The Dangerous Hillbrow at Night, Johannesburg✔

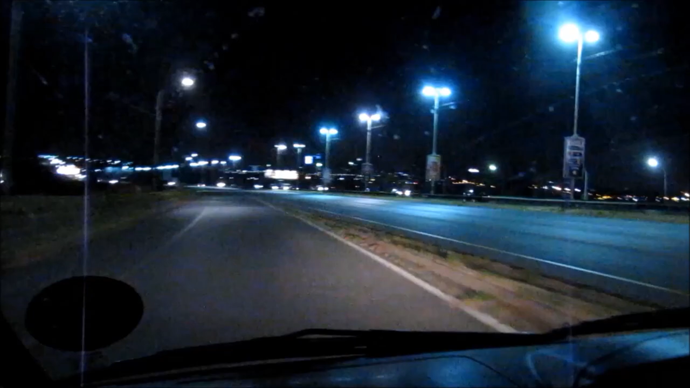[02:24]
Riding in Johannesburg at night. You gotta love this city, brother.
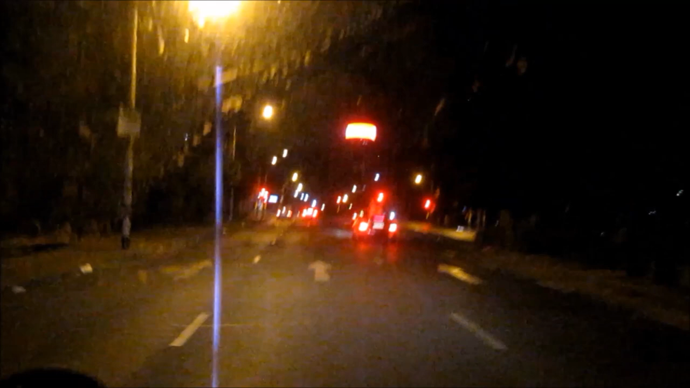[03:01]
We are in Hillbrow during the night. We are in Hillbrow.
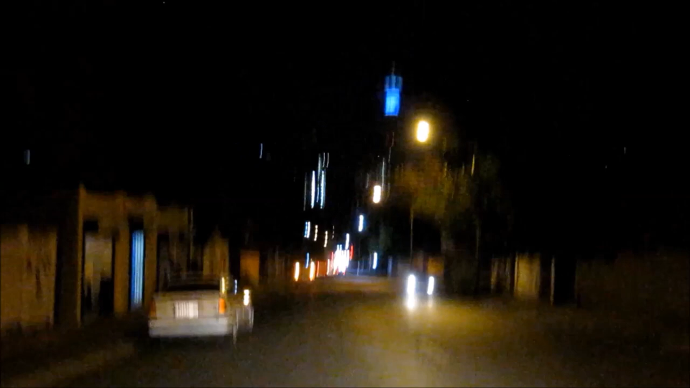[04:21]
Yeah, brother, Hillbrow. Vodacom Tower. What's the name of that tower there? I think it's a telecom tower. Telecom tower, but yeah. I think it has a name, I'm not sure. Because the telecom tower is the one in Pretoria, officially the name. Oh, I'm not sure. But look at this. This is our New York, this is our Brooklyn, Queens.
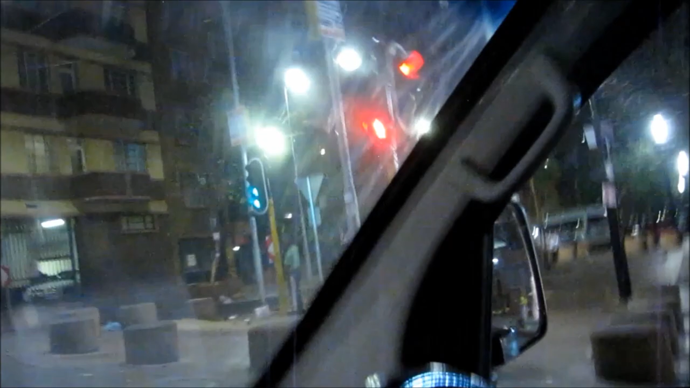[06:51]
It looks like a day in the sight. Yeah. So bright even on camera. Ooh. Lights flickering. Look at the size of these buildings, brother.
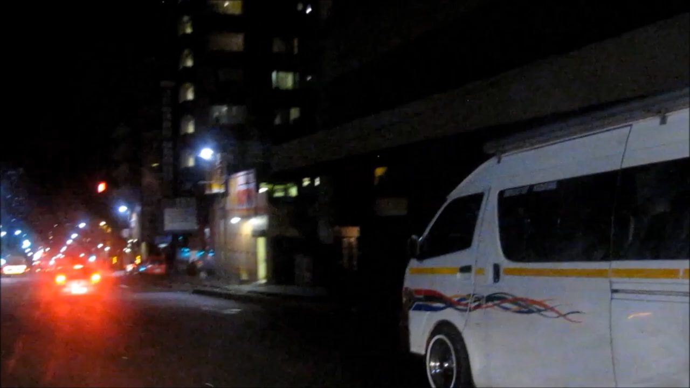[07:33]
There's a lot of people around. Just feel the Hillbrow sound. Yo, yo, yo. Look at that entrance. Look. The buildings are heavily guarded, huh? Look at it.
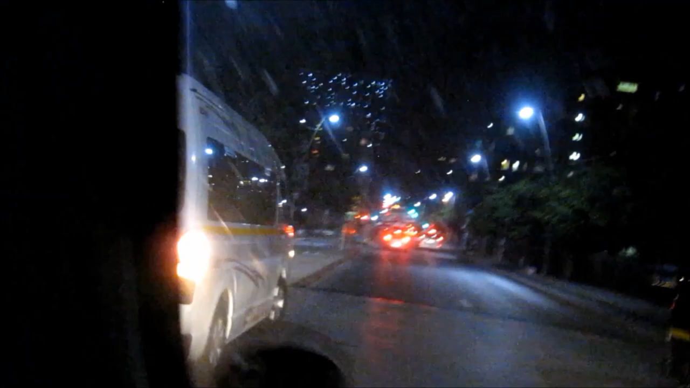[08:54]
During the day, it's like all the buildings, they look like they're like abandoned.
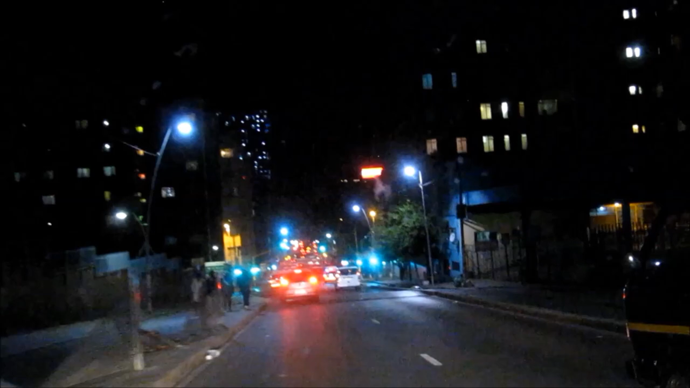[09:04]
But during the night, look, what you can see is all lights.
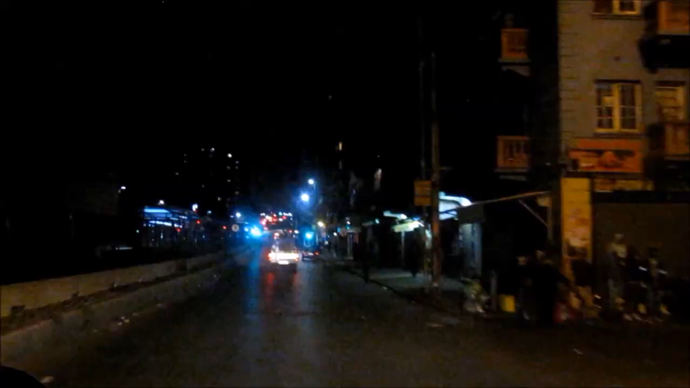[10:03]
take all this, brother. No special effects. Got some police out in the streets.